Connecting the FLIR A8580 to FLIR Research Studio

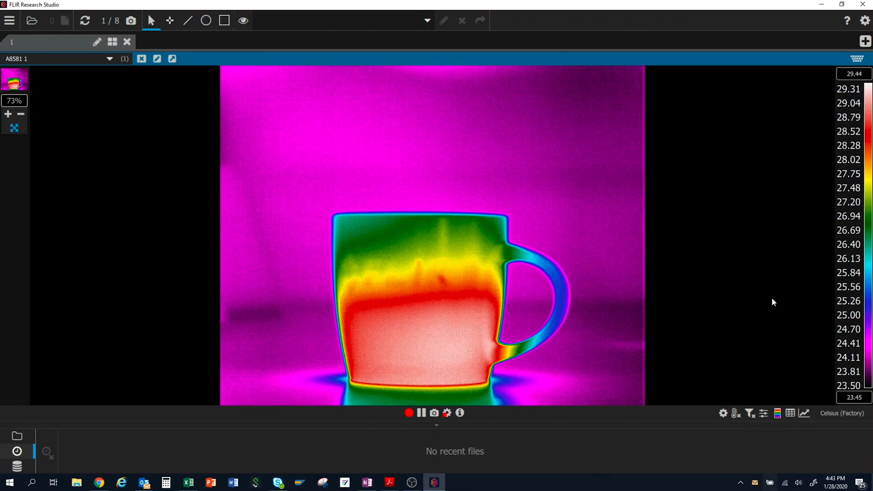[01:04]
This includes auto and remote focusing when using motor focus lenses and control of the internal four-position filter wheel. For more information on these affordable and easy-to-use systems, please visit us at FLIR.com.